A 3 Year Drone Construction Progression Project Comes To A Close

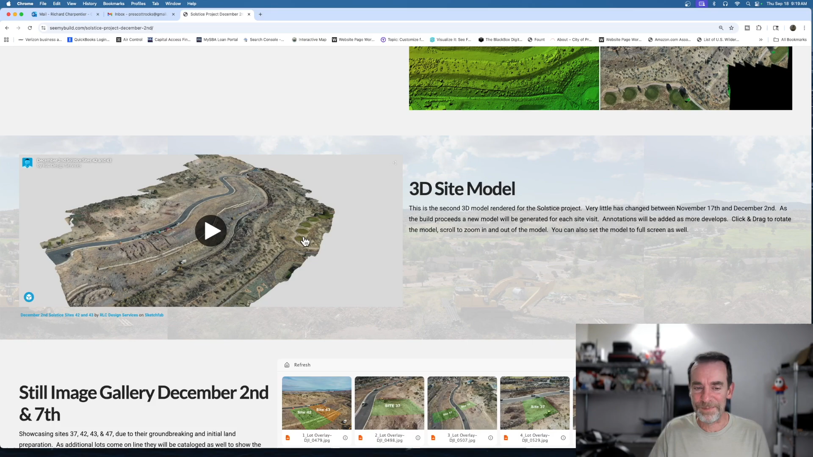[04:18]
we could do the 3d models and embed the models into Sketchfab and then into these reports that we did.